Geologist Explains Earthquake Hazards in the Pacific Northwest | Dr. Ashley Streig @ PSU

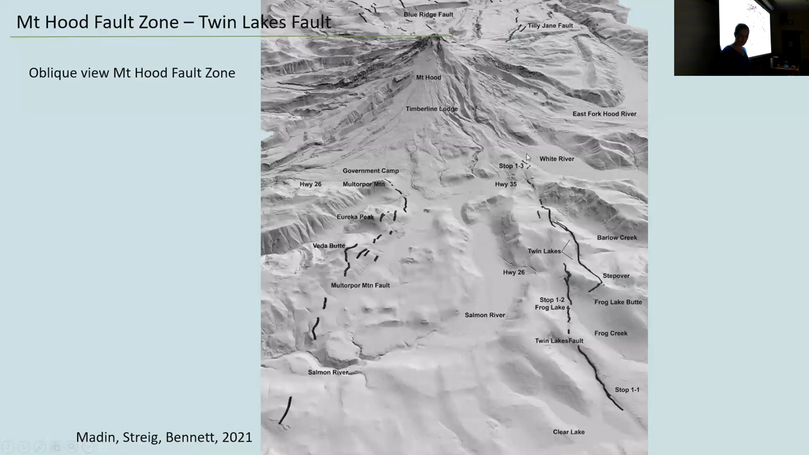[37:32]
and it's in our gsa field trip guidebook if you want that just log into gsa or our library and you can download that and this is from that so we're talking about stop one three here where we had that trench open okay so this is a quick profile so here's highway 35 this is the white river there um and you
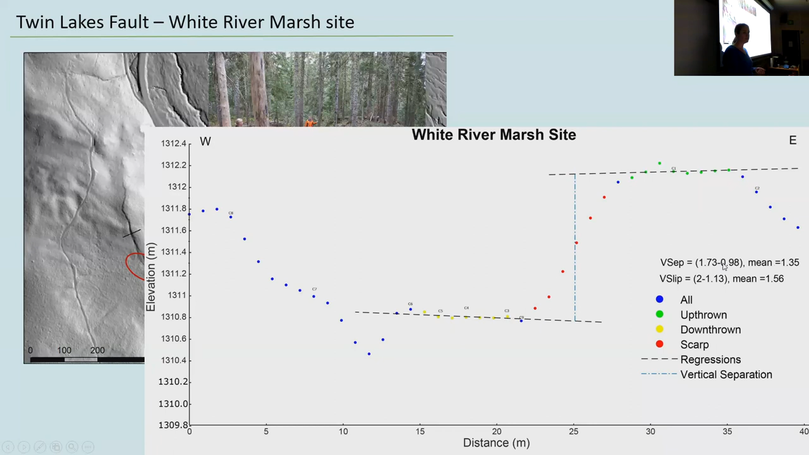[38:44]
separation um of about of a mean of 1.35 so a range of 1.73 to 0.9 what one meter of vertical separation across that fault trace okay and so this is some mapping that we've done that i need to actually um work on some more but um again there's highway 35 there's white river over here and here we are there's really steep topography dropping down to highway 35 and here we are on this nice high bench um and we have that impacted drainage uh that drainage that's being blocked by
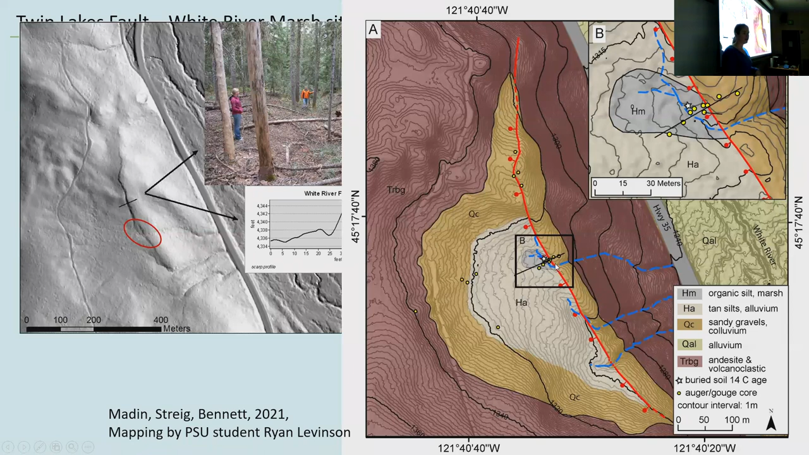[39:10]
the fault scarp so in 2016 when i first moved up here in the 20 yes 2016 ian said come on let's